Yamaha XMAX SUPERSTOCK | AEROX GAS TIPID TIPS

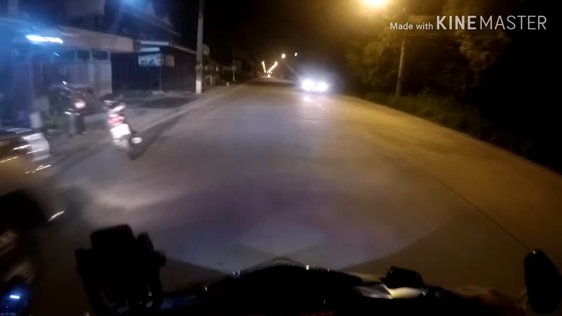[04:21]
So yun mga ka-Thailander, testing natin yung XMAX ni Pinam Tao. Pinam Tao siya, si Palad Fadzi, yung mekaniko at may-ari ng NTCshop.
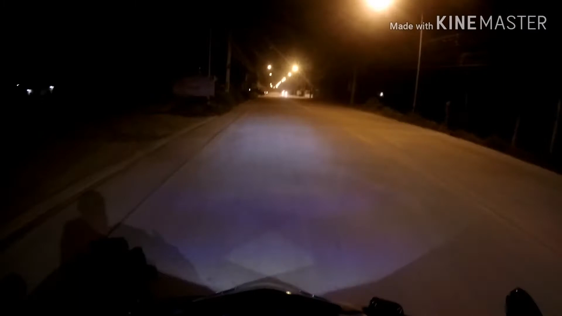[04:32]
So, lakas! Biro nyo, 200 meters, nag 130 ako.
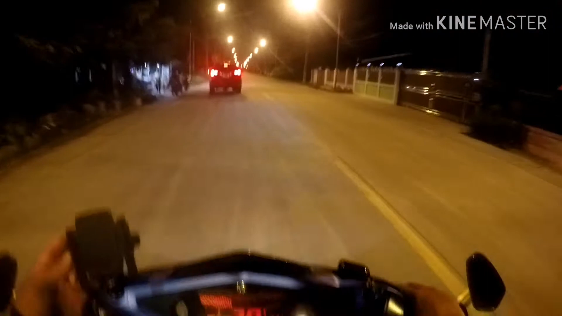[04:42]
Unang test ko, 120. Tapos, pangalawang test is 130. Lakas! So, ang set up nun is pulley yung panggilid lang, pulley lang pinalitan, tsaka roller, tapos racing cams, tapos lighten yung clutch bell, and pinalitan din yung piston.
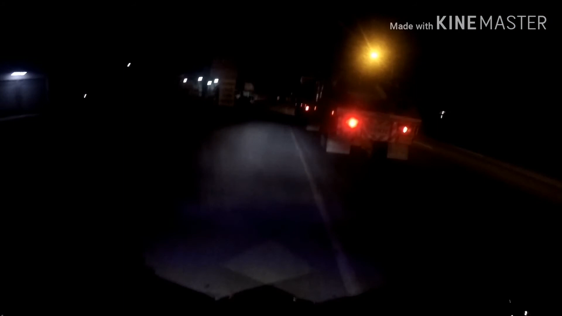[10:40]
So minsan maintain ko lang 5,500. Lagay natin 5,500. Anong takbo ko? 5,500 nasa ano ba yan? So yan.
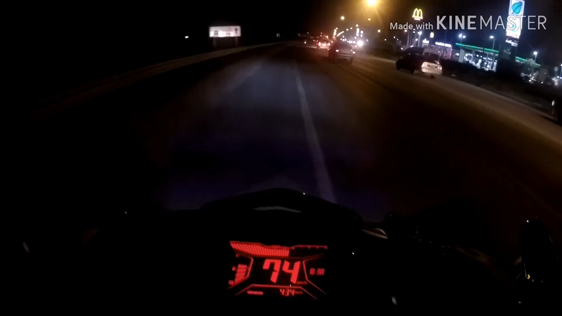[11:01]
Mga 80 yata. Ah, 78 yan, ganoon. 80 oh. Yan 80. So yan yung mga maintain ko, 5,500, takbo natin is 80. Pag inay-inay lang, ganyan lang.